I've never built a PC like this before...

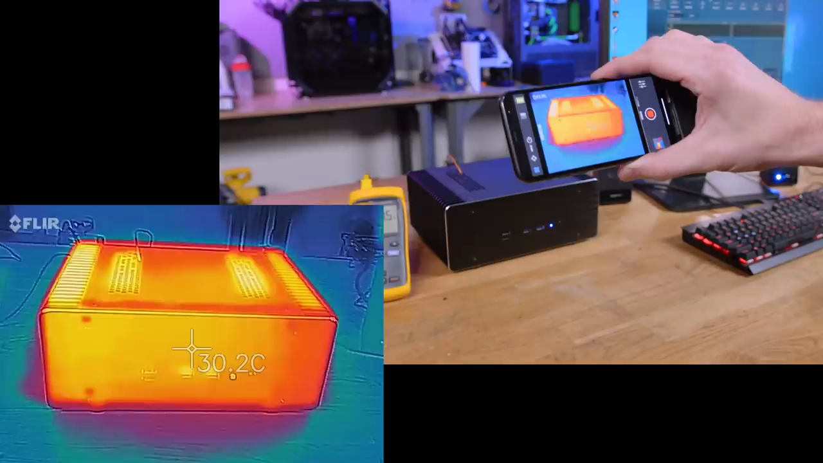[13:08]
On screen: spot 30.2°C
So if we take a look at the thermal camera though, you can see 30.4 C.
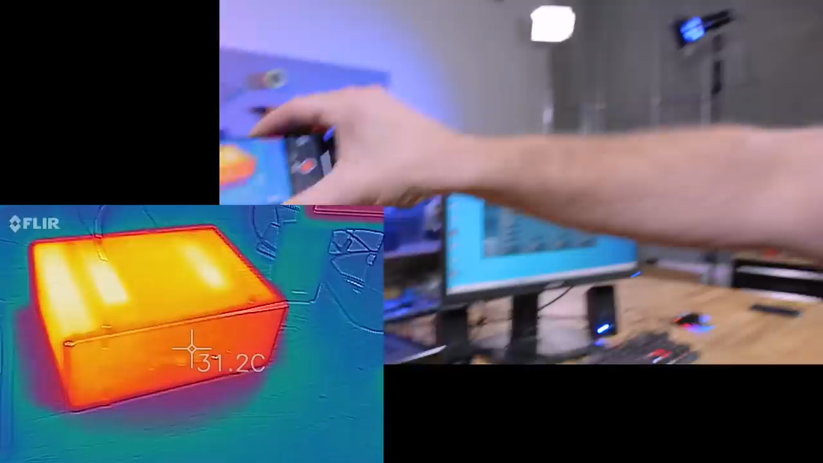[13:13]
On screen: spot 31.2°C
You can see that the hottest part is quite honestly the heat sink, exactly like it's supposed to be. Yeah, it's doing a really good job in that. Clearly the parts that are hottest are the heat sink fins.
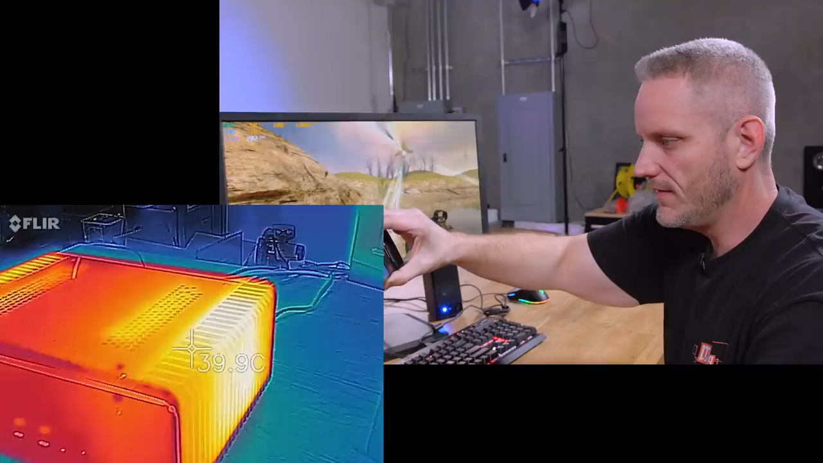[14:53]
And then, yeah, so we are at 41.2 on that heat sink.
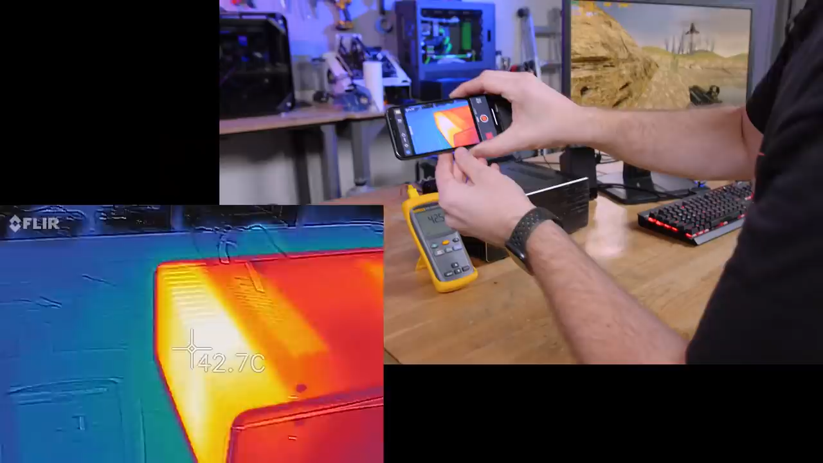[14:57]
On screen: spot 42.7°C
42.7. Yeah, about 50C, 49C, the heat pipe.